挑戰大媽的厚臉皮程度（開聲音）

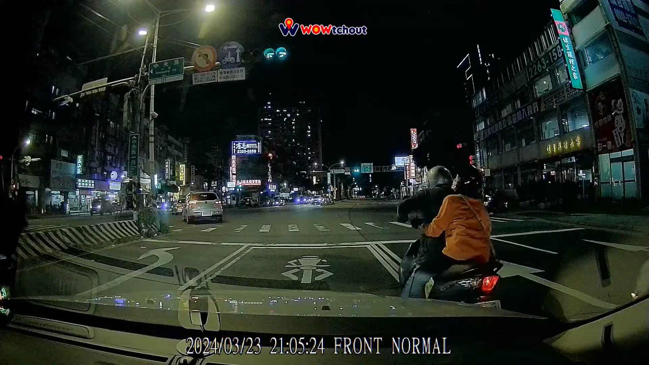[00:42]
我擦撞到了，妈傻眼！等下，我下车，妈白痴撞我！ 确定欸？ 真的，他撞到我了，等一下。哎、欸，等下，我下车，我